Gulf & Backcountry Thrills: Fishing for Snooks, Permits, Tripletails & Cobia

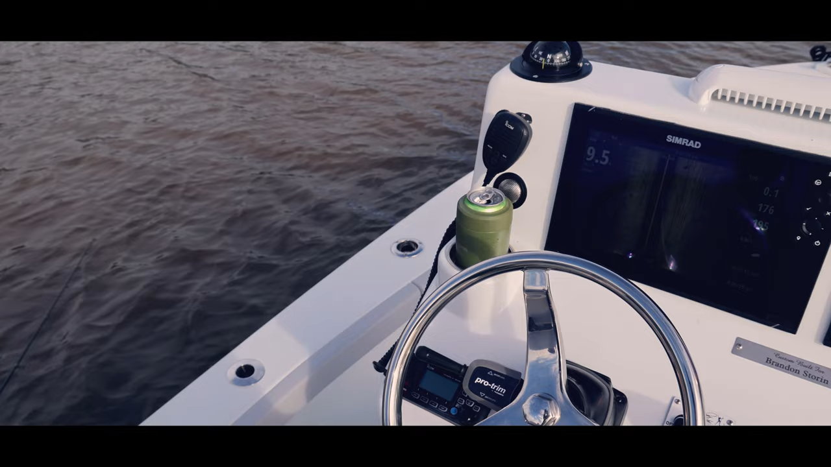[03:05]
One has popped up right there. Look, see those fins right there? Those are freaking sharks.
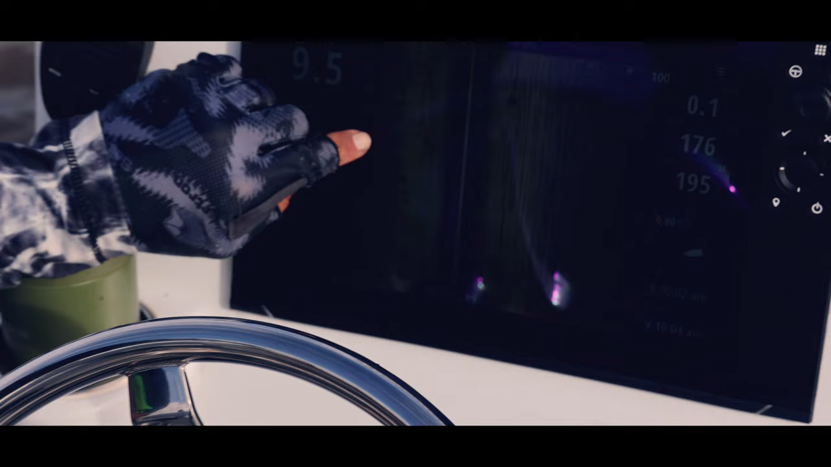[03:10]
If you tell the back fin and the top fin, sharks, shark, shark, shark.
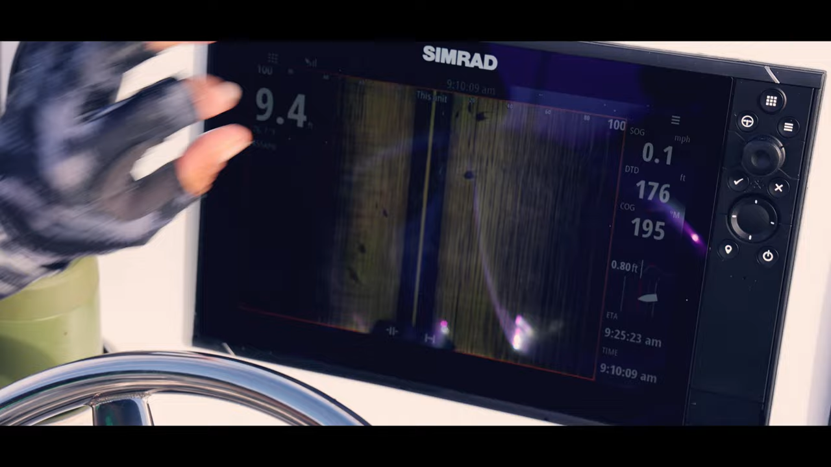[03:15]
There is so many shark here that need to do something about these fish. That's why you got to fight them so fast.